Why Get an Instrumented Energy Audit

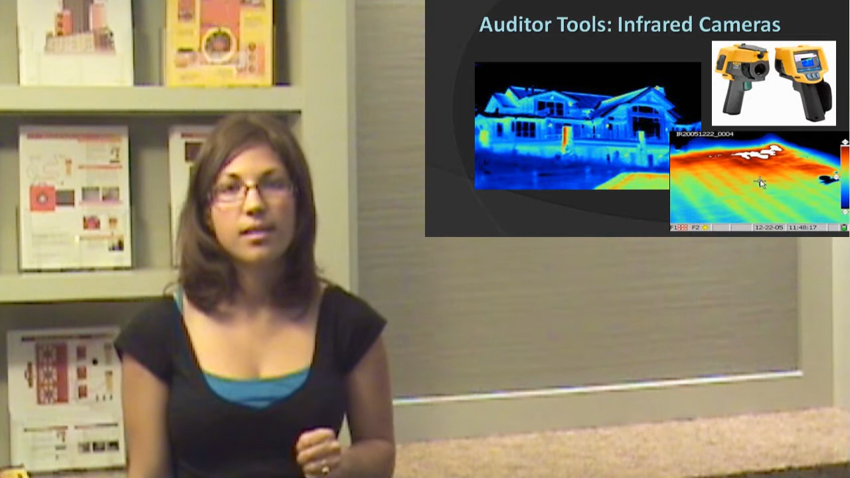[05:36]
And you can see where it's red is where there's heat.
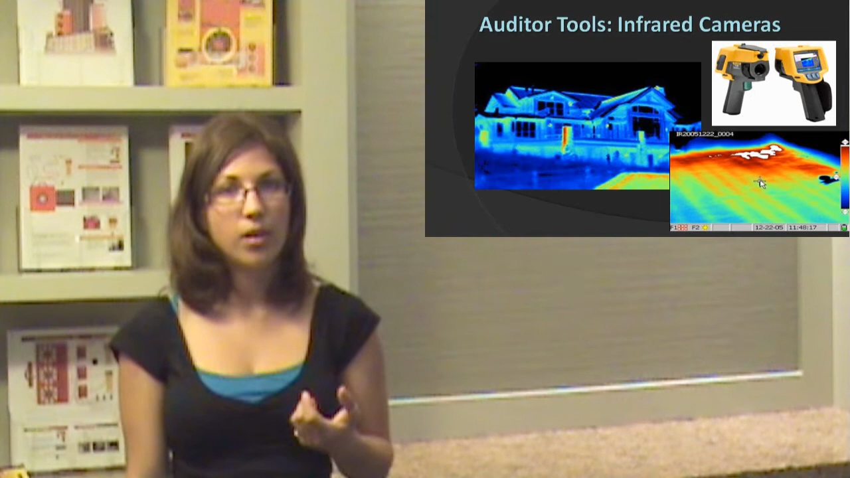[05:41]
And so there's obviously heat coming out on that case. And the one on the right is inside the home on the floor. And you can see what parts of the floor are heated and what is not. And one of the last tools that auditors use are duct testers.